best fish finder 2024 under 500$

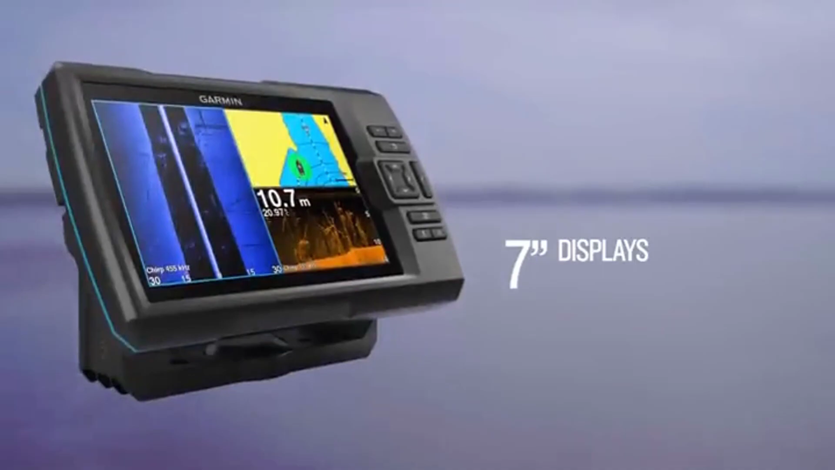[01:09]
On screen: depth 10.7 m
480 pixel 7 screen to view the popular sedevu imaging sonar as well as clearvu
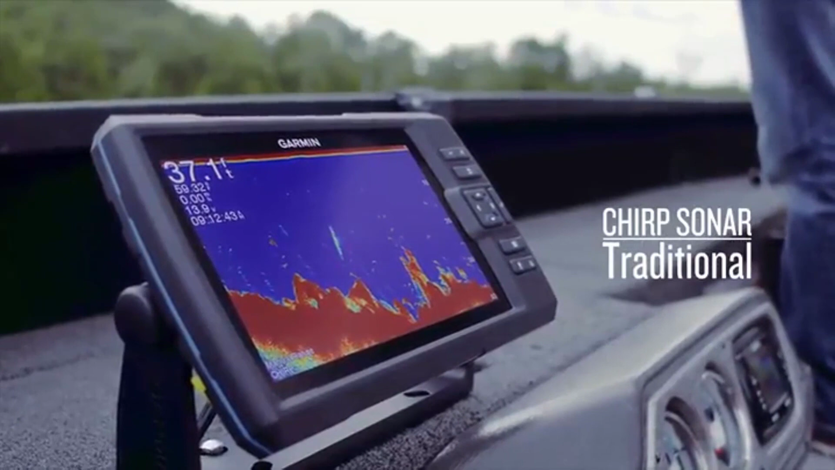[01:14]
On screen: depth 37.1 ft
chirp and your standard 2d sonar data with the striker plus 7sv
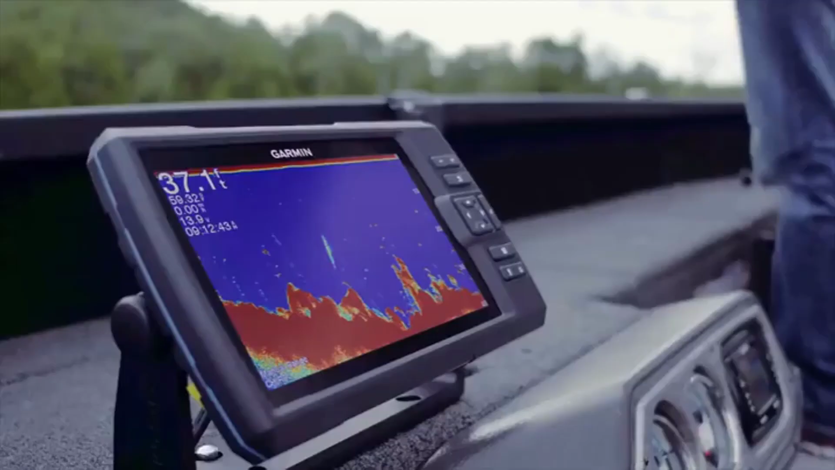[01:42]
On screen: depth 37.1 ft
another hundred bucks you can get a touchscreen with the garmin echima plus
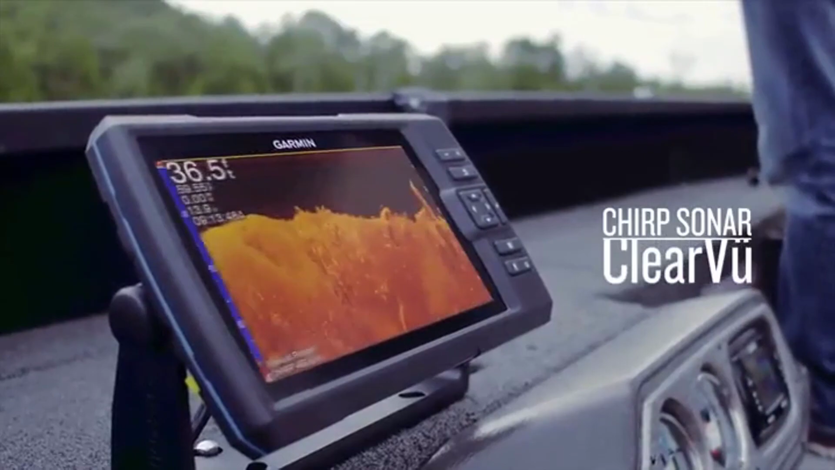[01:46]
On screen: depth 36.5 ft
73sv number two garmin echima plus 63 cv
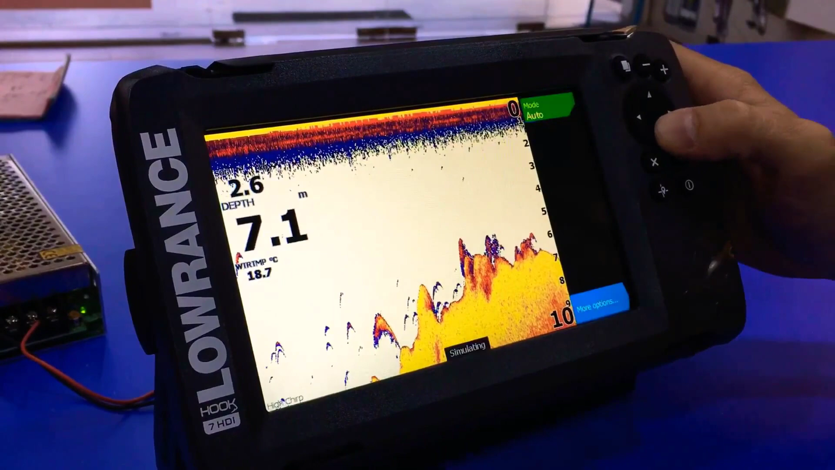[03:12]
On screen: depth 7.1 m, water 18.7°C
imaging and the new split shot is no exception like the garmin's the hok 2 split shot comes with a decent base map collection covering 3000 inland bodies of water
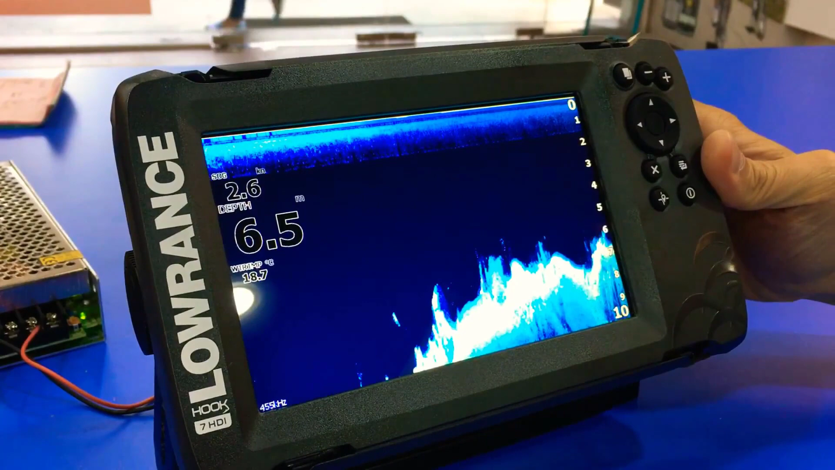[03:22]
On screen: water 18.7°C
if you need more detailed maps it is compatible with navionics gold fishing hotspots pro and jepeson cmap max n you also have the ability to get online access to the popular user generated sonar charts is